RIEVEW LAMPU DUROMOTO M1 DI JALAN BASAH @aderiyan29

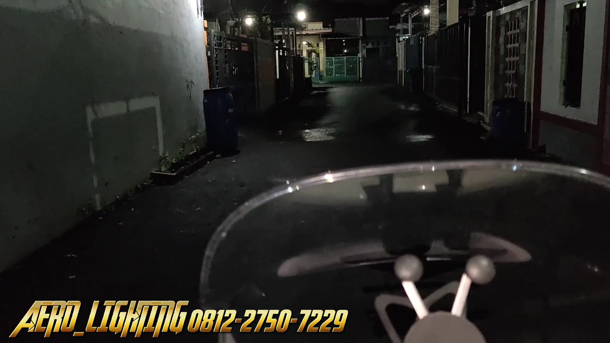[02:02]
Saya sangat pekat sekali, dan di sini juga Duramoto M1 bisa nyala bareng, jadi tidak hanya putih dan kuning tapi bisa nyala berbarengan.